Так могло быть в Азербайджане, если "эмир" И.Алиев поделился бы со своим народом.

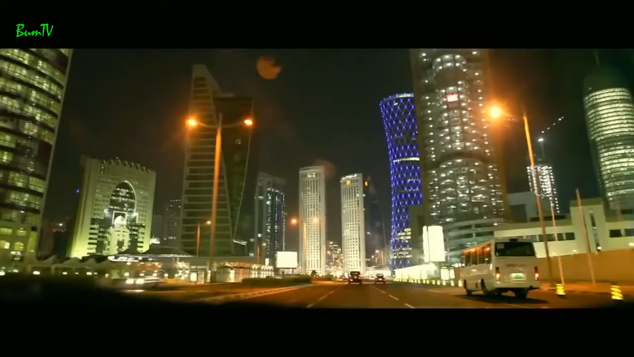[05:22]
Город Доха. Столица Катара. В ней живет почти 90% от общего населения страны. Это традиционный арабский город, но значительно модернизированный.